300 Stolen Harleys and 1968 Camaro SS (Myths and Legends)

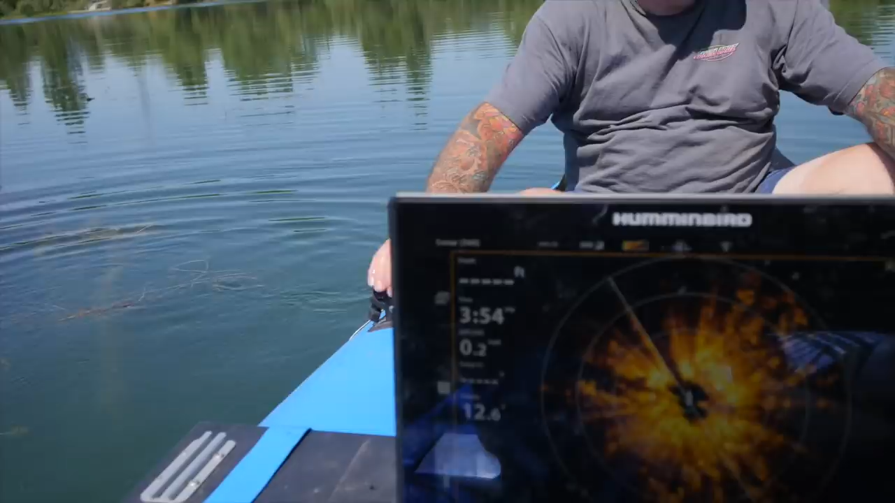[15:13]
Yeah. Well, we got something there, Dave. Where at?
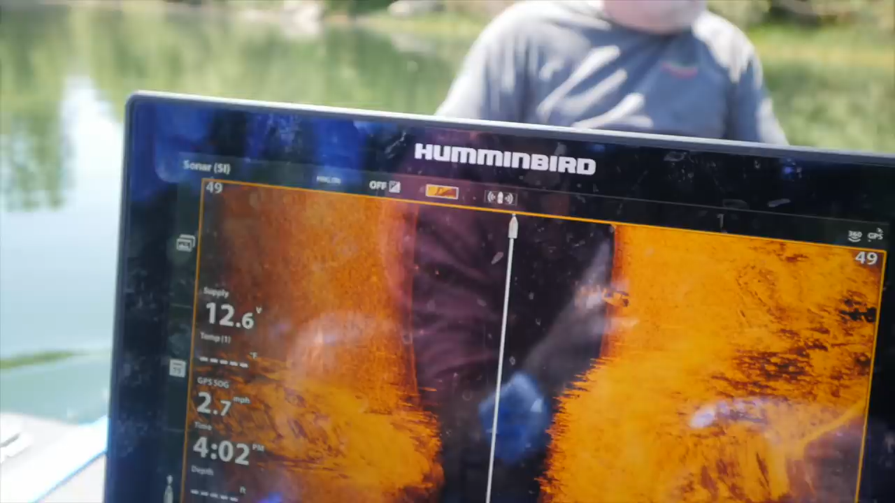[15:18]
On screen: speed 2.7 mph
Yeah, it's almost like right in line with that. Like, I don't think that it's the dock there because of the way that this is on the bottom. And it was both on left and right. So I'm going to come in straight towards it. Like, it seriously looks like a car, Dave.
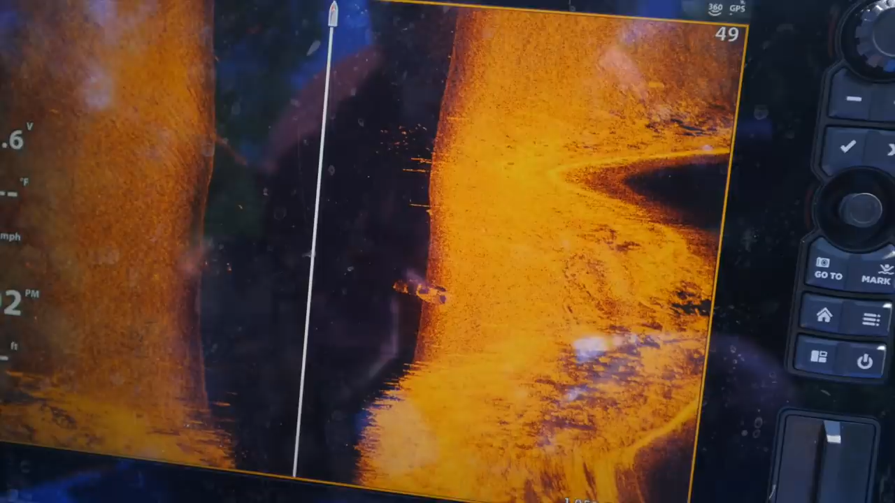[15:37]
Yeah. Yeah.
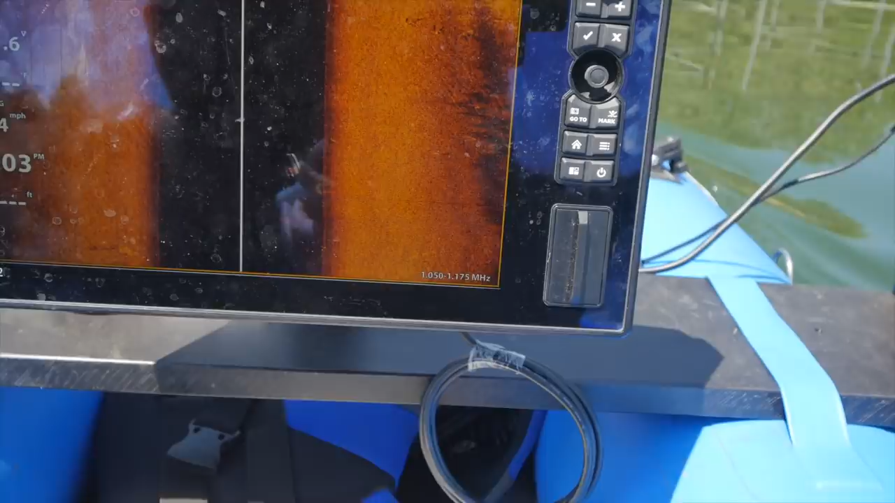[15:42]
Bingo, bingo, bingo. We got something underneath there. Under the dock? Yeah. Oh, shoot.
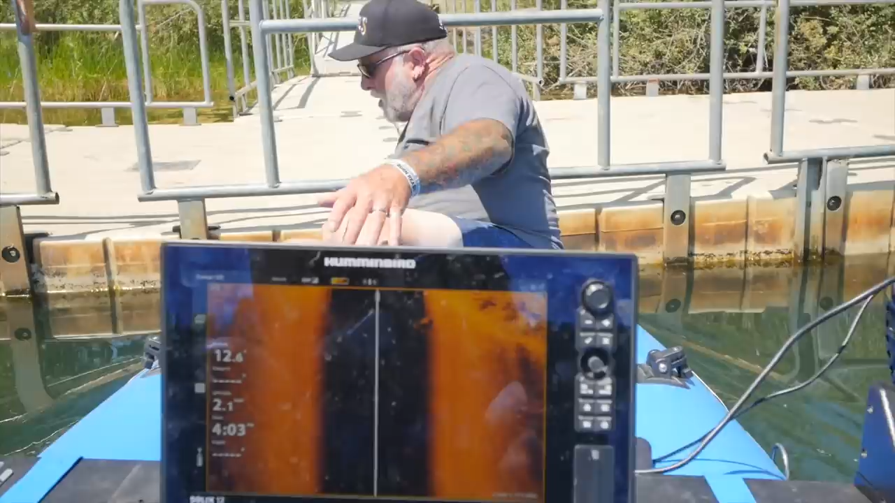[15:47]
Sorry. Didn't mean to bunk you there. Yeah. We have something right here.
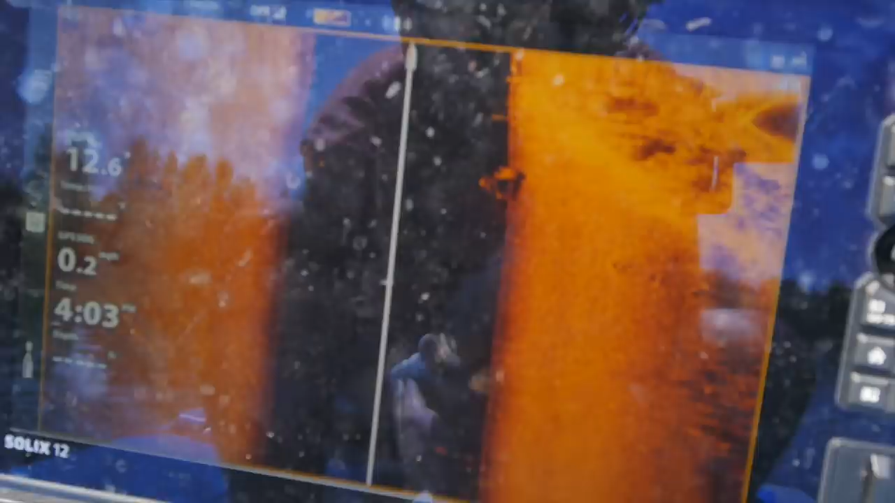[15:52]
It's like 10, 15 feet right behind me.
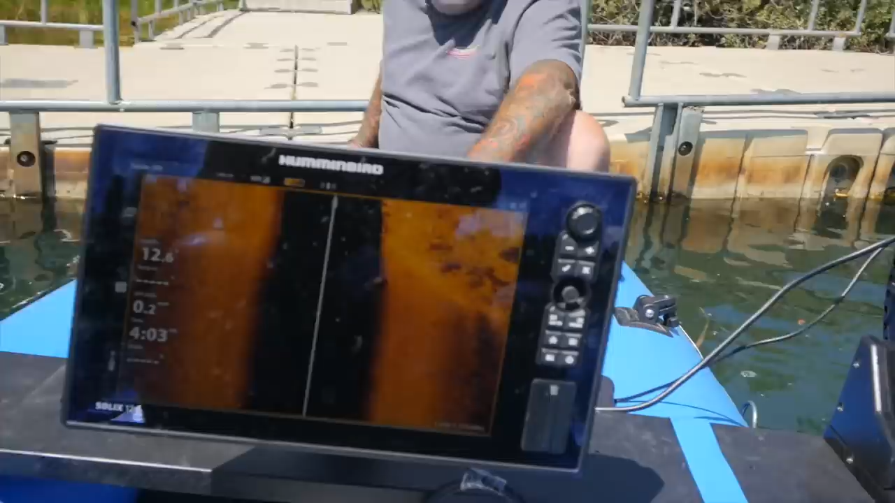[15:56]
All right. We're going to turn on the 360.
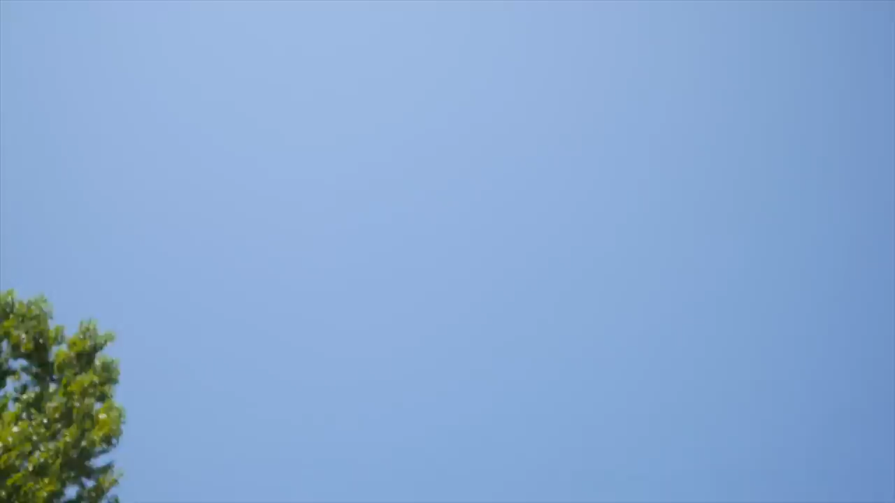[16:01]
Like this.
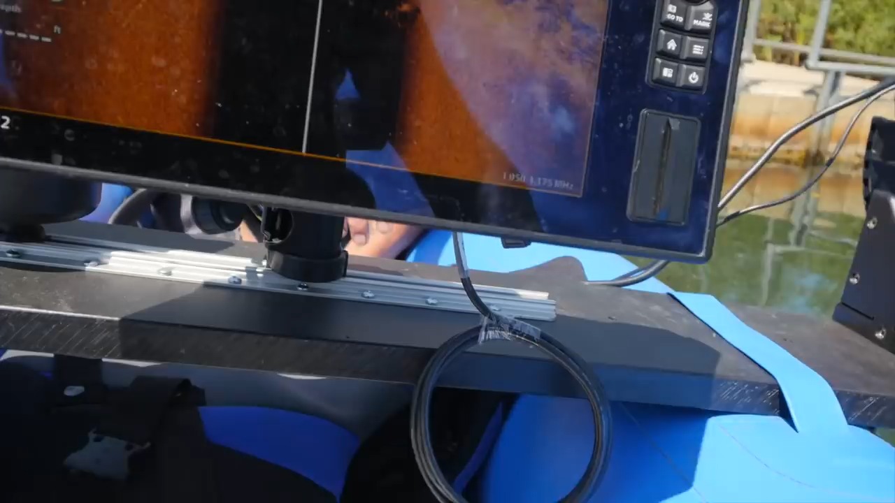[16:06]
I don't know what it is. Get over top of it.
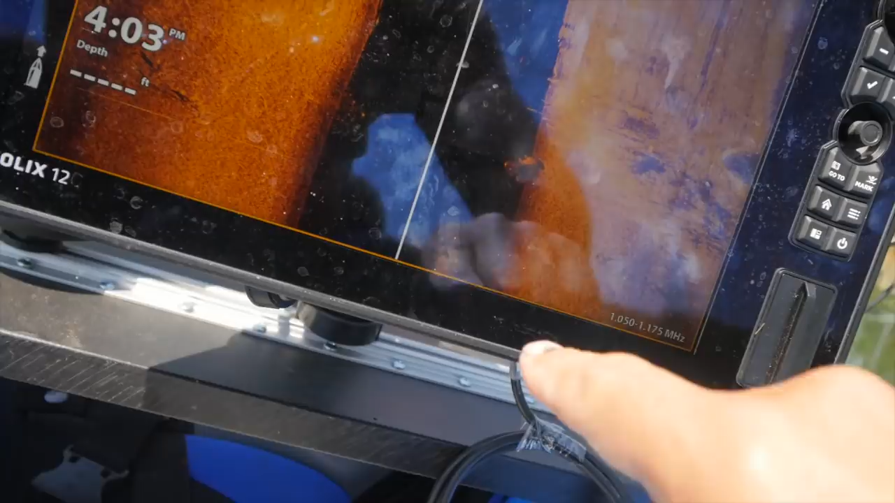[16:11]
We'll drop the magnet on it.
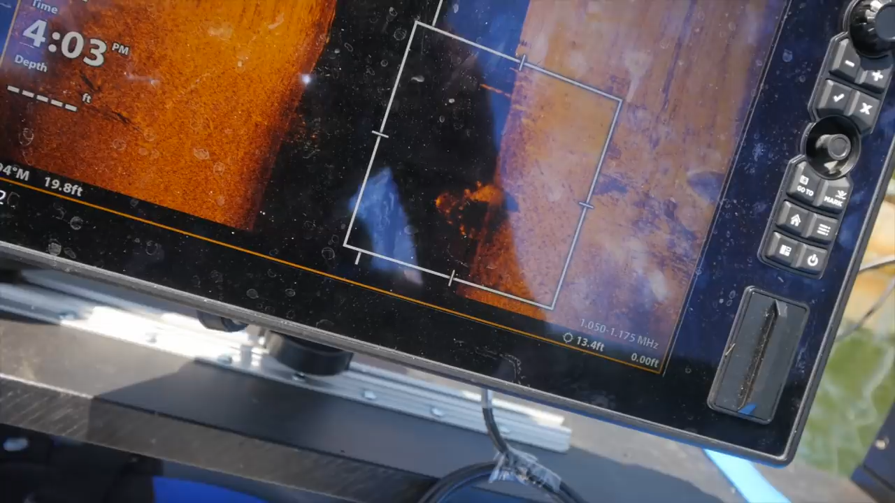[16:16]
Confirm. Range.
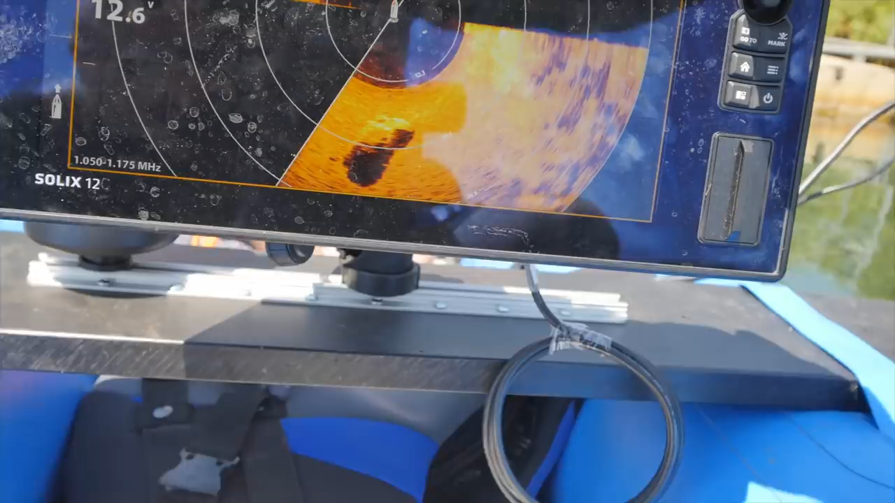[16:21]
Oh, yeah. It's right behind us.
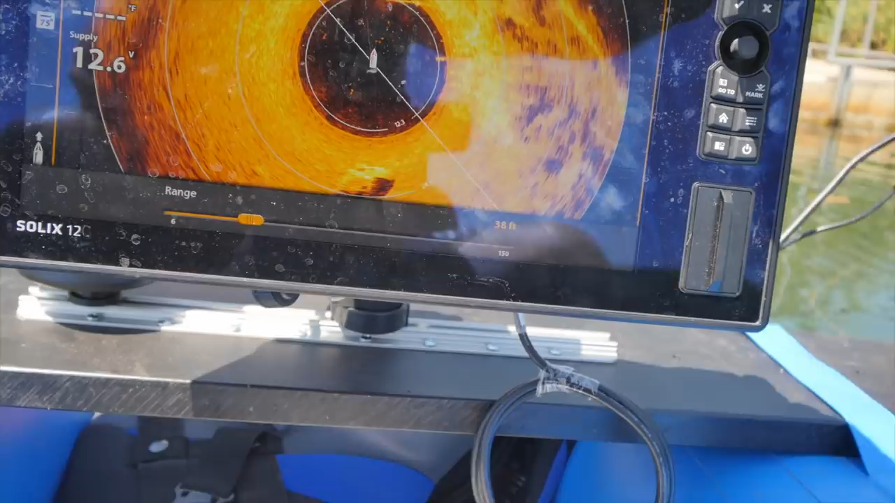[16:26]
No, there's no freaking way. This might be it, Dave.
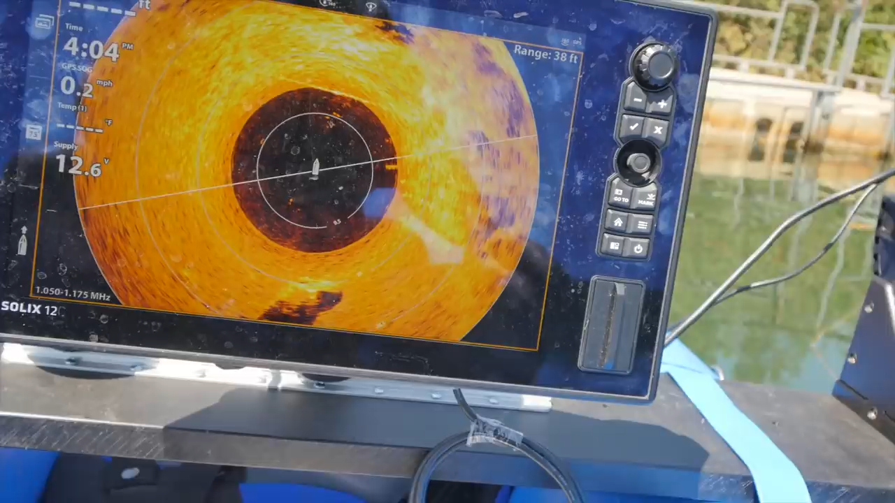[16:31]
On screen: speed 0.2 mph
Scott, I think we've, I think we found it. Really? Right there?
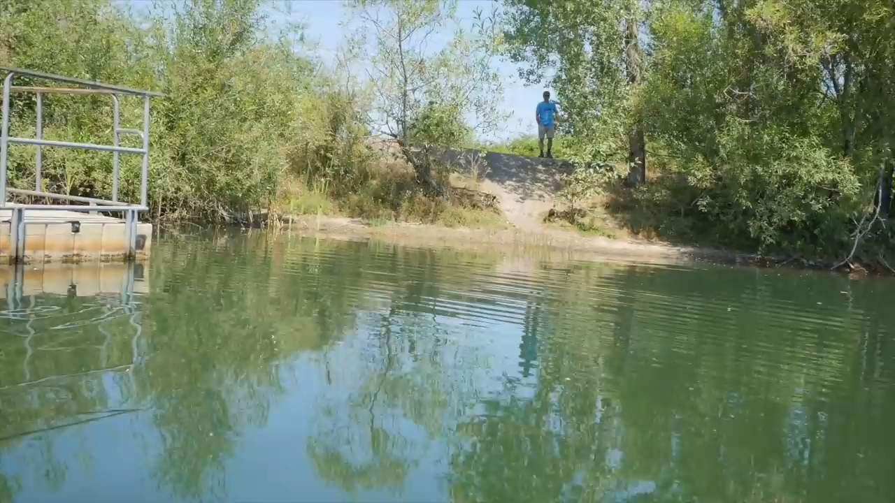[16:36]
Yeah, right behind us. That, tell me that doesn't look like a car there.
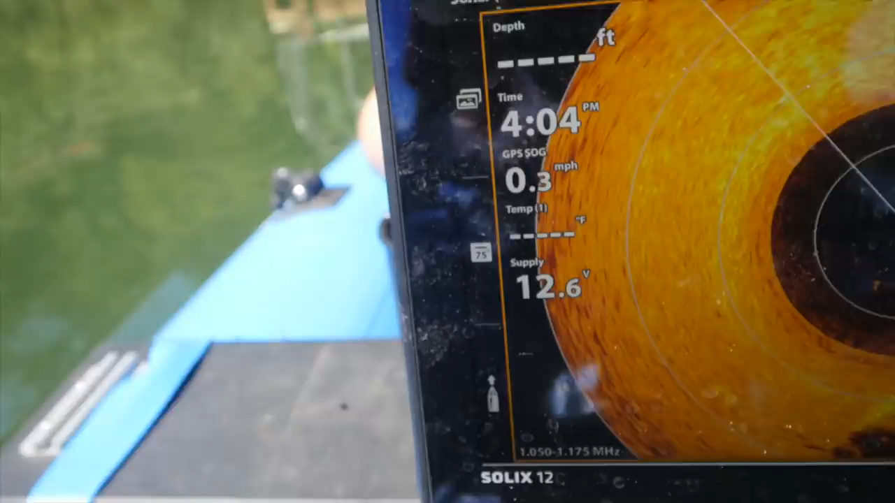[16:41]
Right there. Right here? Yep.
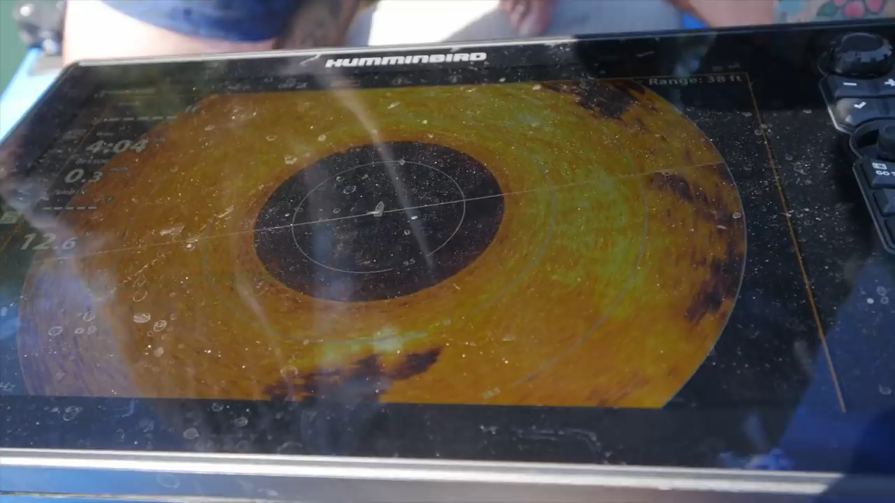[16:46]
Does that not look like a window? Wheel well? Yeah, kind of.